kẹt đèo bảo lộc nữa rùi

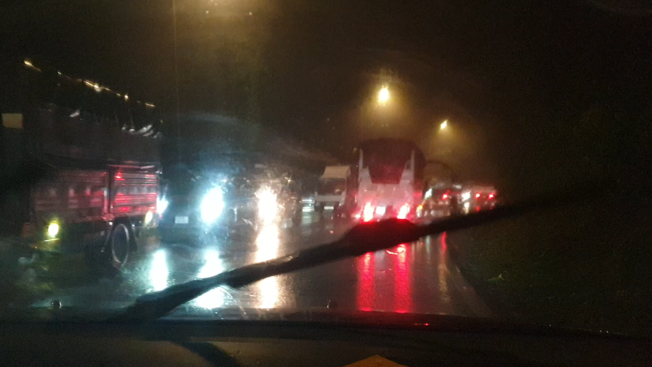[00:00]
Vâng, hiện tại thì bây giờ tụi em đang sổ đèo thành phố Bảo Lộc, mà đèo đang có một vụ gì ở dưới đèo nên anh chị thấy kẹt xe rất là ghê. Nãy giờ hơn một tiếng đồng hồ rồi á, em mới đi được chưa được nửa đèo nữa. Trời thì đang mưa nha quý anh chị. Ủa, bốn ba con xe bồn luôn.
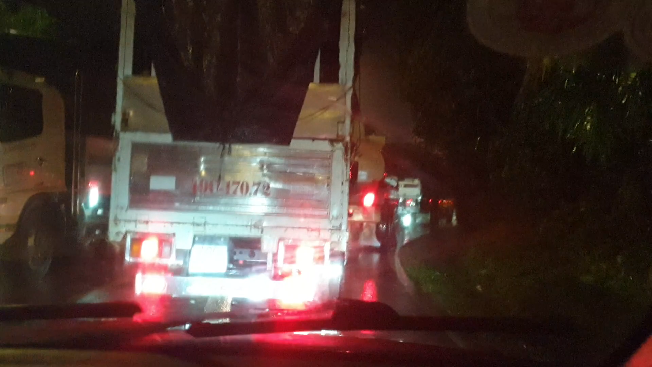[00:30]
Việc nữa hả? Thêm chục lần nữa là anh em mình thoát được hết hết khúc này.